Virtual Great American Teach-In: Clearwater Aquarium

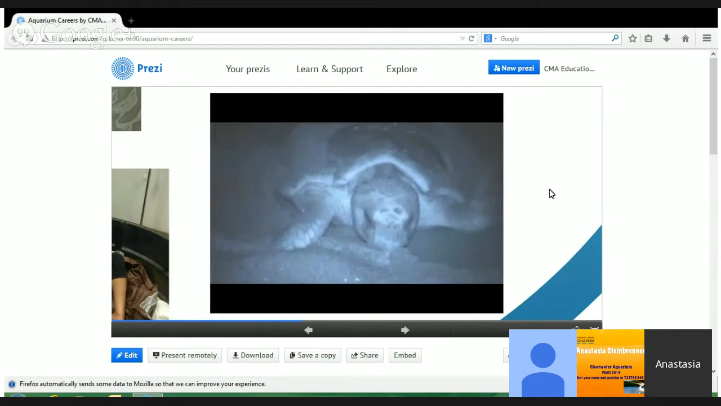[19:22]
They're not hard and easy to crack like bird eggs would be, so they can make that drop. Then mama sea turtle will cover up the nest and actually pack down the sand a little bit to help keep those eggs safe and moist.
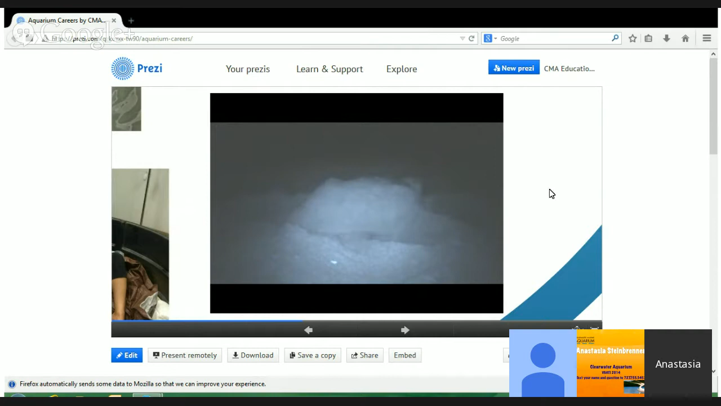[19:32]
And then she'll fling the sand all over the place with her big front flippers to camouflage the nest so hopefully predators won't be able to find it.
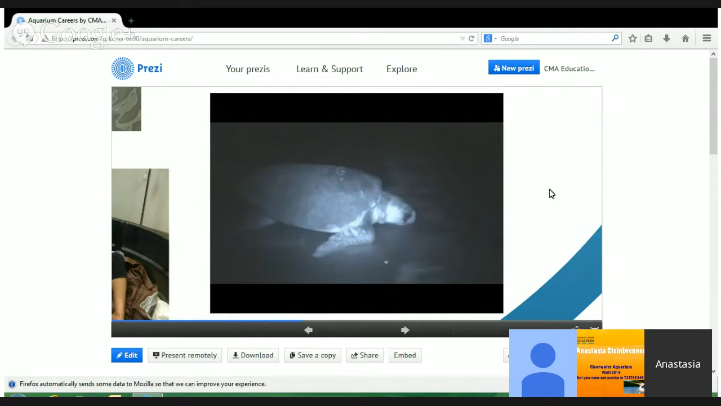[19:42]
And then she crawls back into the ocean because her job as a mama sea turtle is done. She might never see those babies again.